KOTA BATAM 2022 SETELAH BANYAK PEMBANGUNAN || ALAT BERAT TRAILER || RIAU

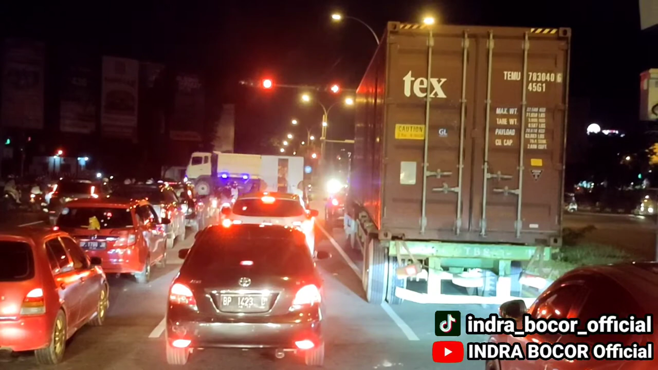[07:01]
Kita sekarang akan menuju ke pelabuhan Batu Ampar dari PT Tropolis. Ini persimpangan pertama jalur lintas Batam, jalur ke Kabil, jalur ke Batu Aji, jalur ke Batam Center. Inilah persimpangan simpang Kabil. Para perantau yang dahulu telah meninggalkan Batam
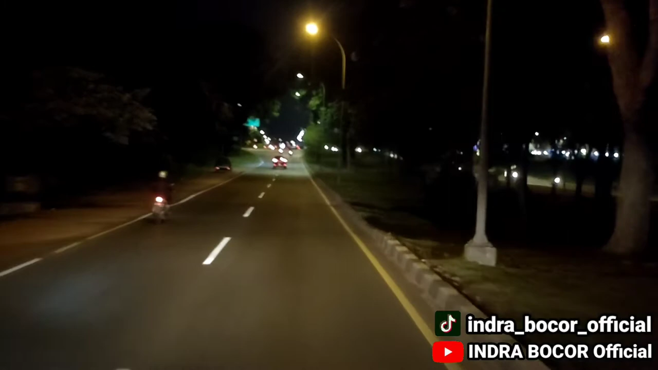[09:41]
Inilah simpang jam yang dahulu, sekarang seperti ini sahabat. Ini sekarang sudah menjadi jembatan Batam Permaidani. Seperti inilah sahabat, sekarang simpang jam yang dahulu dengan simpang jam sekarang. Jamnya sudah nggak ada lagi sahabat. Sekarang tinggal jembatan Permaidani, Batam Permaidani. Semua lagi tahap pembangunan Batam ini. Sudah ada 10 tahun yang lalu terus tahap pembangunan jalan di Batam ini sampai saat ini.
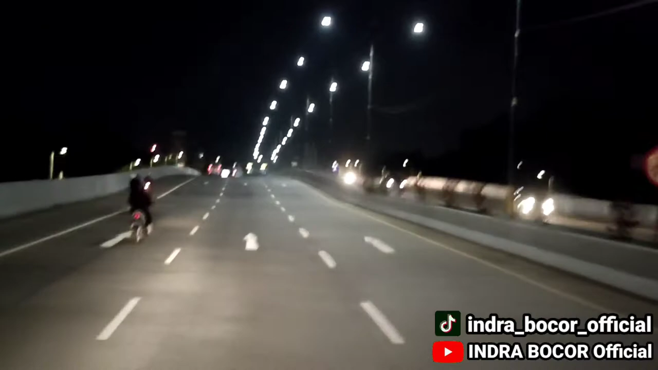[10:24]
Ini sahabat simpang Baloi ya, simpang Baloi Kolam. Seperti ini sekarang sahabat, semua dalam tahap pelebaran jalannya, tapi sudah selesai, tinggal pengaspalan jalan yang lebih baik. Inilah sekarang saat ini sahabat simpang Baloi.
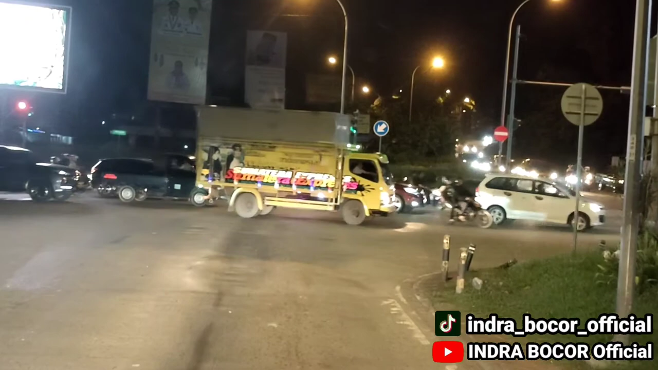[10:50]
Kapolsek Lubuk Baja arah ke kiri itu sekarang dari sebelah sisi kiri sana, alur jalur dari Nagoya. tempat-tempat yang sudah berbeda 10 tahun yang lalu.
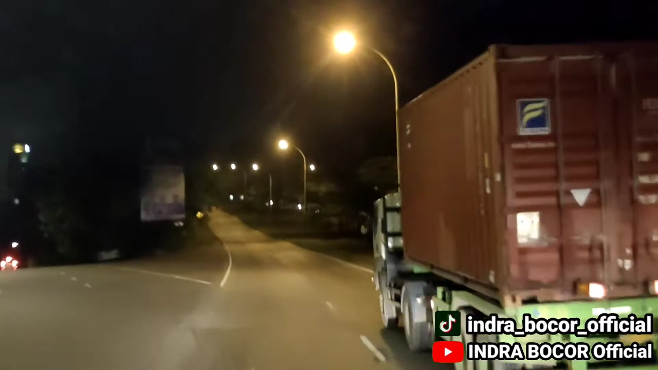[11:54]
Ke Sanusa sebelah kiri. Ini yang dahulu dikatakan rujak ya, daging-dagingan rujak, seraya rujak.
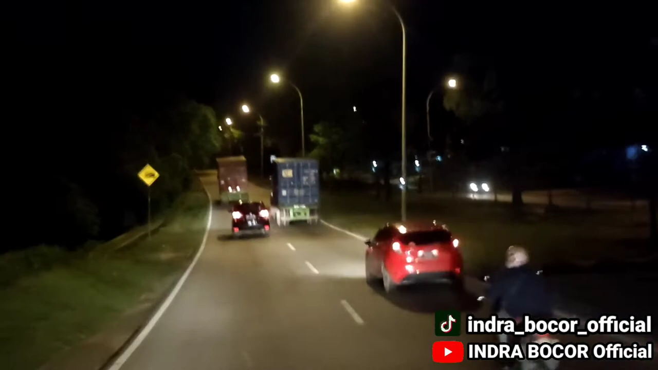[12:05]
Inilah daging-dagingan seraya rujak. Tapi sekarang rujaknya sudah nggak ada di sini lagi sahabat.
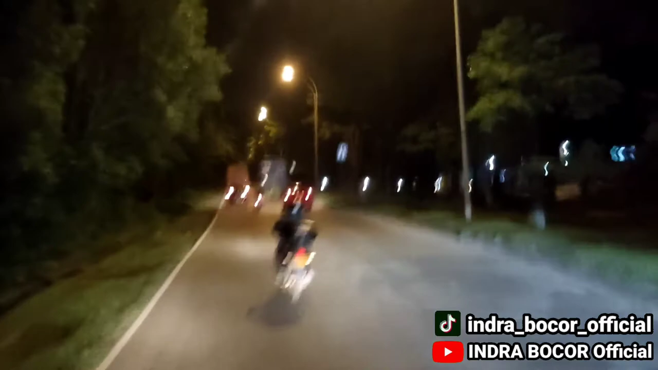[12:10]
Sudah lama ada sini, sudah ada 5 tahun tidak boleh lagi berjualan di sini. Inilah daging-dagingan rujak seraya itu sahabat. Sekarang rujaknya sudah nggak ada lagi.
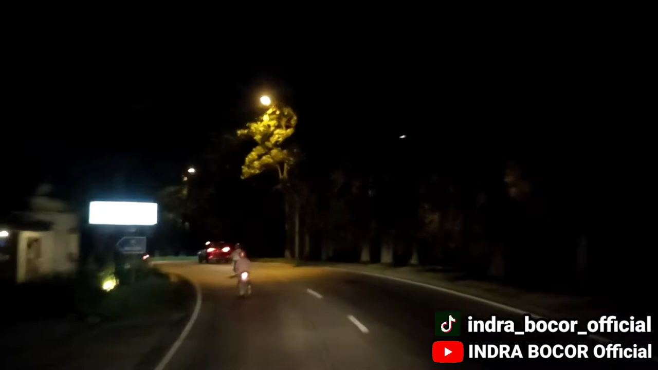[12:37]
Sponta ya, itu tempat kafe Sponta, sekarang sudah jadi kafe keluarga Cabuci.
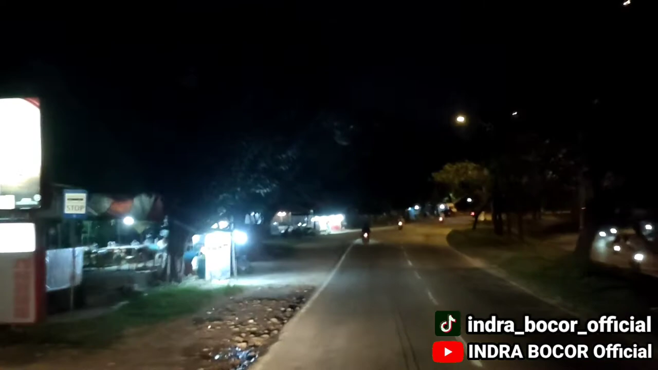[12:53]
Sisi kiri nih sahabat, sudah siput ya tempat makan-makan. Kalau dulu orang dulu 10 tahun yang lalu mereka tahu ini tempat Sponta, namanya Sponta.
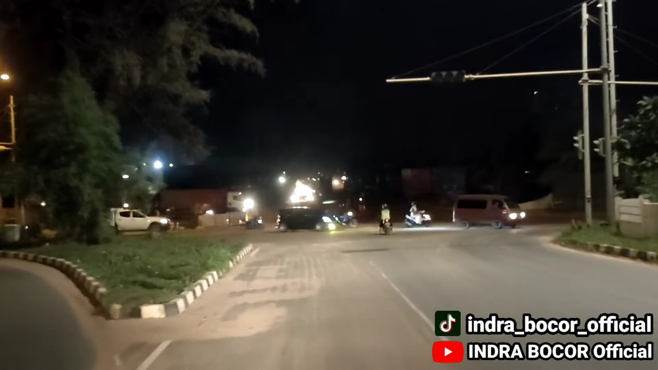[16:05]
kiri tadi sahabat, jalurnya sudah jalur baru untuk arah ke Jodo Nagoya.
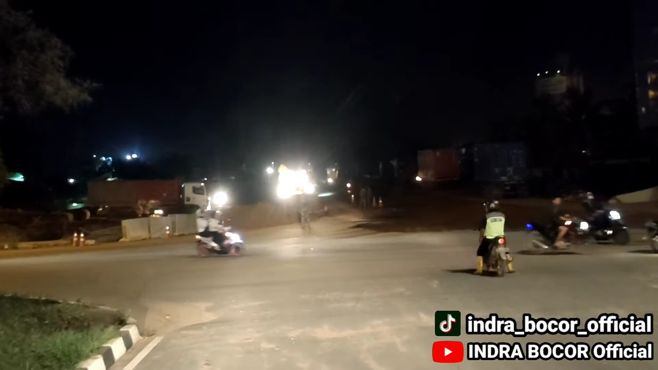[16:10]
Depan sana sahabat lagi proses tahap pembangunan.
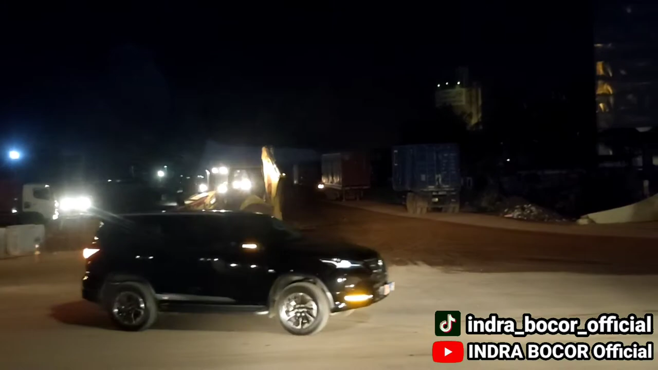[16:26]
Oke sahabat, kita sekarang memasuki areal Pelabuhan Batu Ampar.
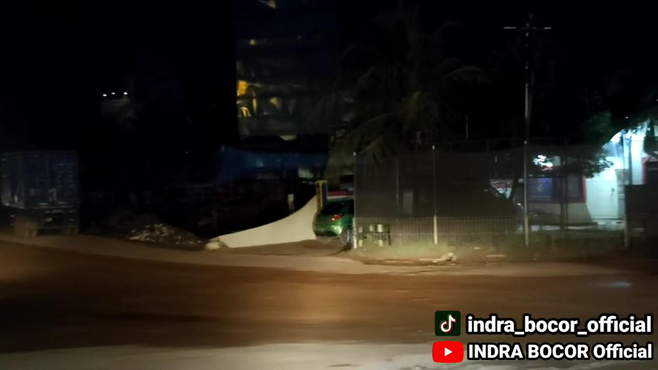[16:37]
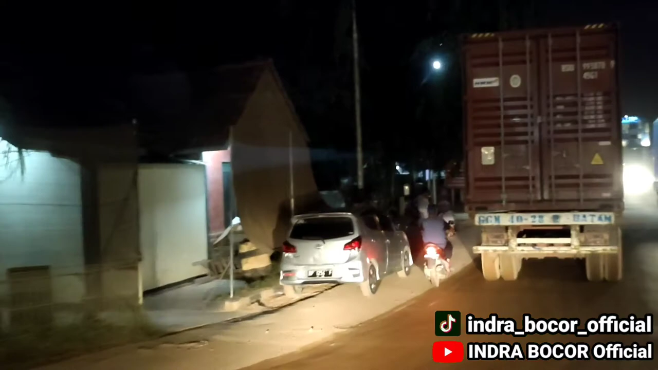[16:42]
Ini gerbang Pelabuhan Batu Ampar sekarang sudah berubah menjadi lebih mewah dibandingkan yang dahulu. Terus sahabat, sebelah kanan dan kiri dalam pengolahan Pelabuhan Batu Ampar.